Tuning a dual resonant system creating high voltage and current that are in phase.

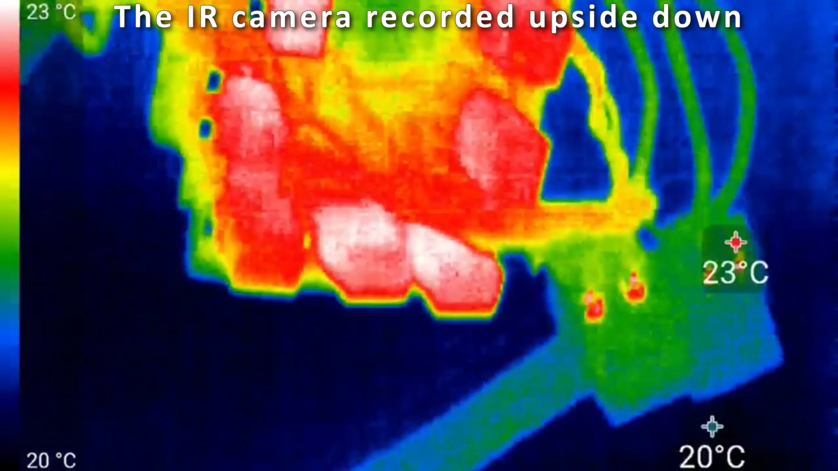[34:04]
On screen: scale top 23°C, scale bottom 20°C
Yeah, they're heating up a little bit. They're getting a little bit hotter.
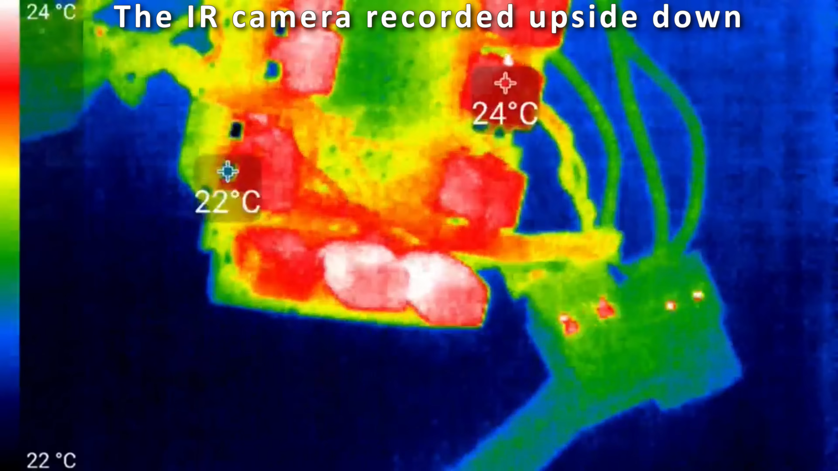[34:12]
On screen: scale top 24°C, scale bottom 22°C
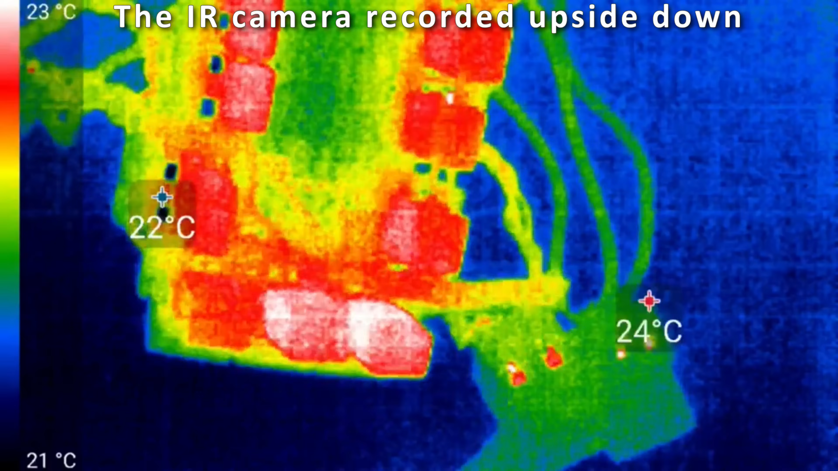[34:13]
On screen: scale top 23°C, scale bottom 21°C
Well, it's nothing. It's really nothing compared to what it was before. It does read to be a little bit warmer than the ambient temperature,